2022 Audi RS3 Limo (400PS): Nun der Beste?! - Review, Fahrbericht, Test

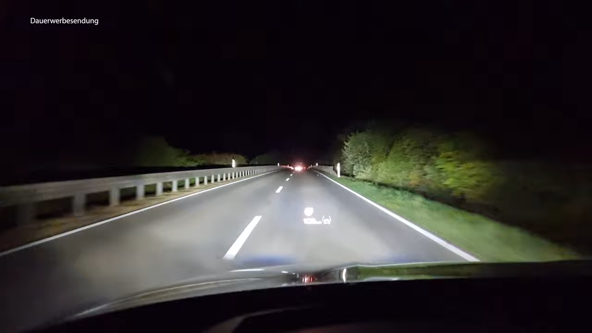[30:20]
eine scharfe Sicht und wird schön auf der Fahrbahn platziert. Mit Matrix-Edit-Lichtscheinwerfer muss ich wirklich ein Lob aussprechen. Also das funktioniert wirklich sagenhaft. Blendet niemand. Ja, kein LKW hat aufgeleuchtet, selbst auf der Autobahn nicht nachts. Selbst heute Morgen noch. Also jetzt vor dem Dreh war heute Morgen Nebel auf der Autobahn und auch da hat er niemand geblendet. Also Chapeau. Das System arbeitet auch wirklich permanent und das ist wirklich eine super Sache. Hat niemand geblendet. Ich habe trotzdem vollstes Fernlicht.